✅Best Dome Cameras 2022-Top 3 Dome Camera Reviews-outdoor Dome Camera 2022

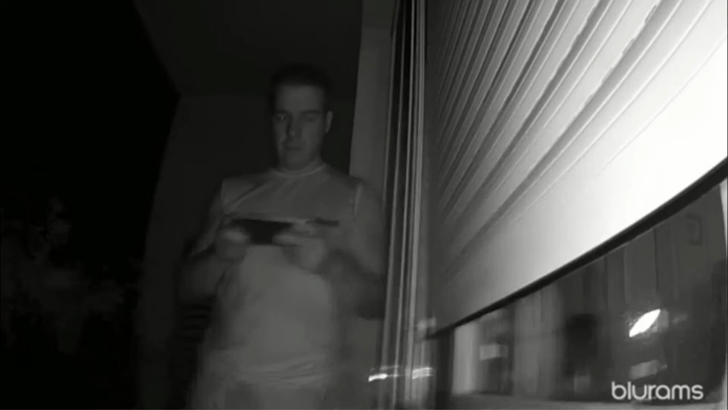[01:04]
The camera offers high-quality video and audio recording. This camera produces high-quality images that can be accessed anywhere at any time.
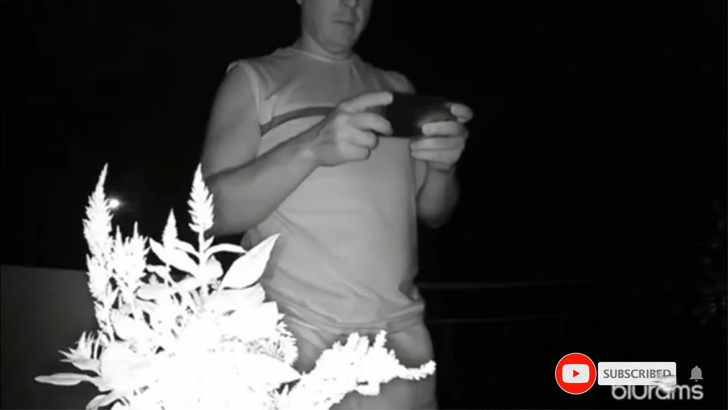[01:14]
Use your simple voice command to view Blurum's smart security cams
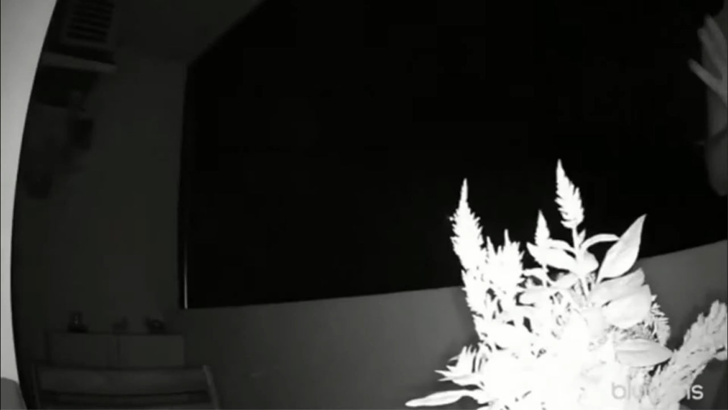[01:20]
live stream on Alexa or Google Assistant device with a screen or on your iPhone or iPad.